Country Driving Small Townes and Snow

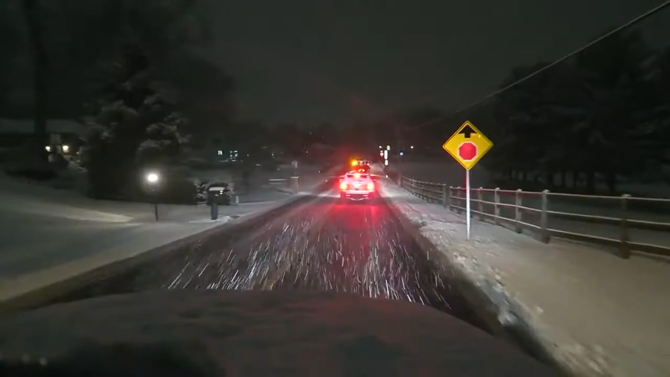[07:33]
Oh Oh we got rid of the snow truck. Now we're just trying to get rid of this one in front of us
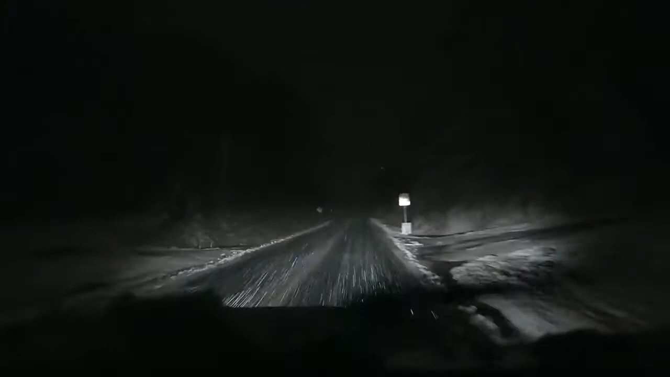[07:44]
And we have nobody in front of us. This could be good or bad Oh my god that's your stuff Wow look at those lights It's a light bar Oh yeah
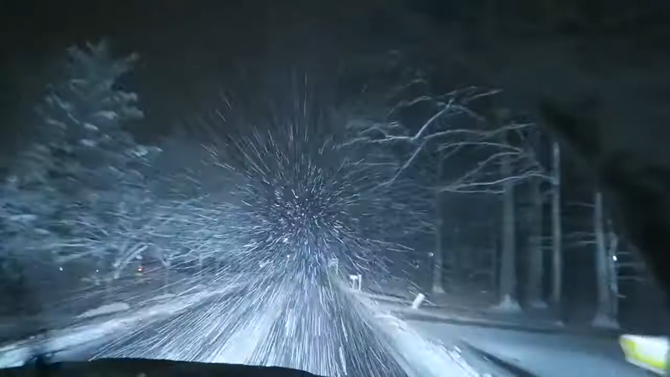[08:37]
Everything's so bright. Maybe it does. It looks so psychedelic. It's like, ah, it's just awesome.